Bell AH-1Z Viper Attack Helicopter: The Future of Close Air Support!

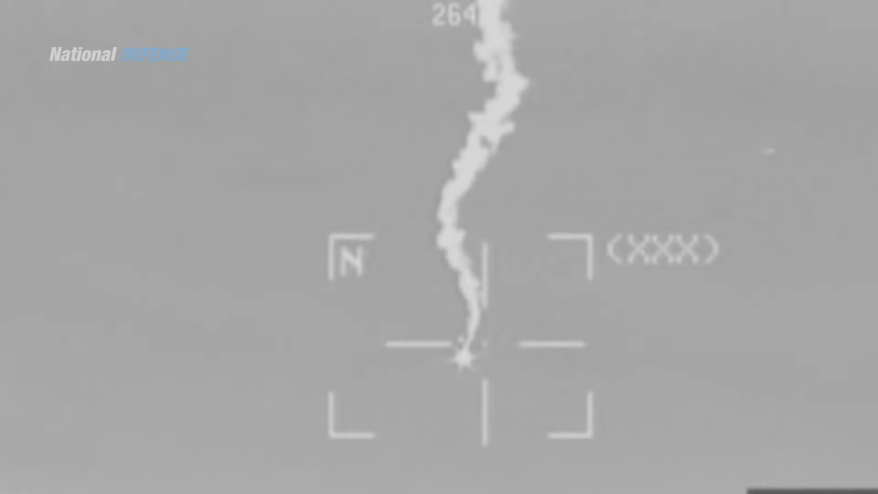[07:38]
in day night or adverse weather conditions it is a passive sensor
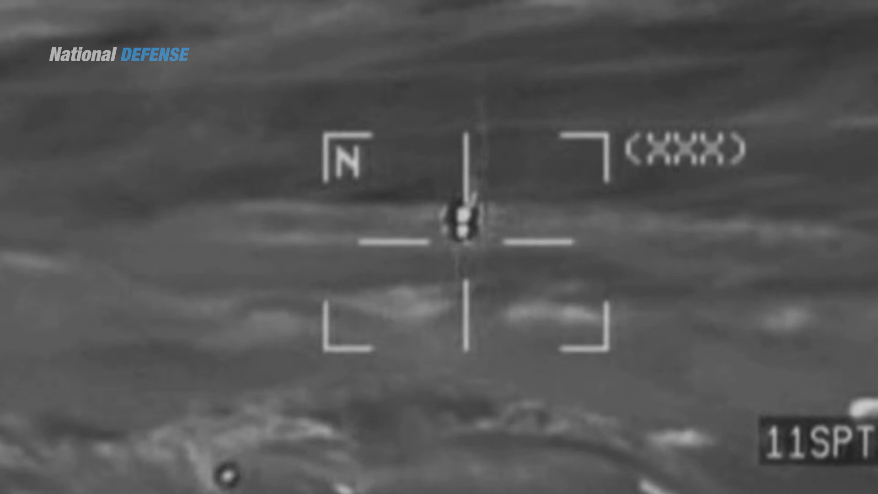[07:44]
unlike radar thus is untrackable the
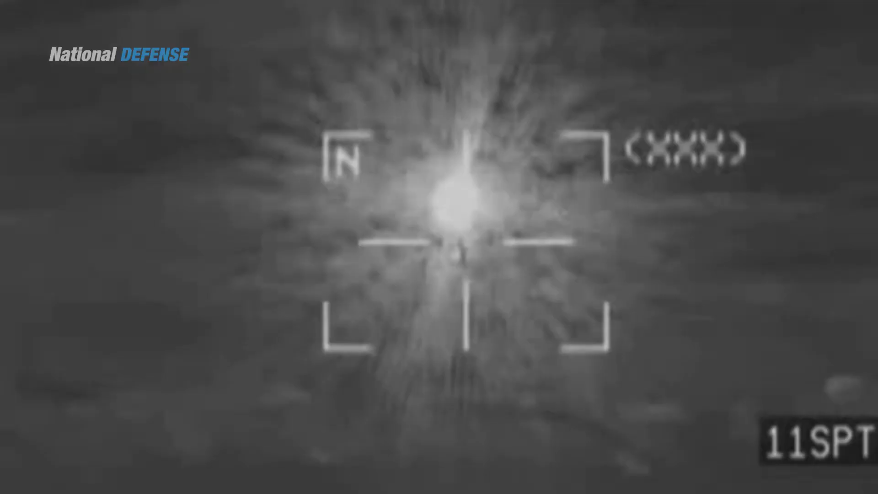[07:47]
tss has various view modes and can track with flur or by tv